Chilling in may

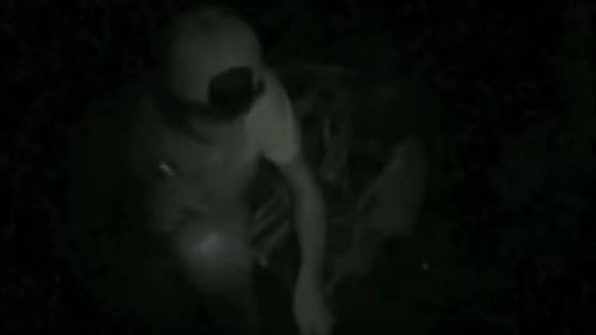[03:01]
So explain what we're doing here.
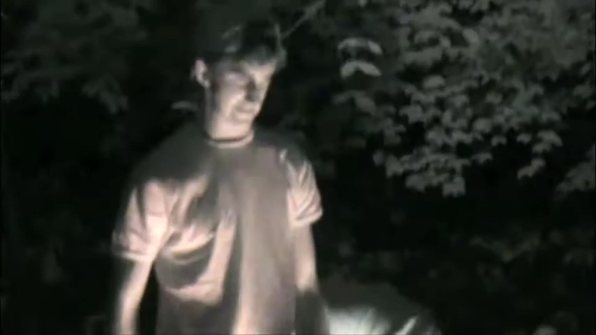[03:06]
This is a propane tank. This is a fire. It's going into the fire. Let's see what happens when propane tank meets fire.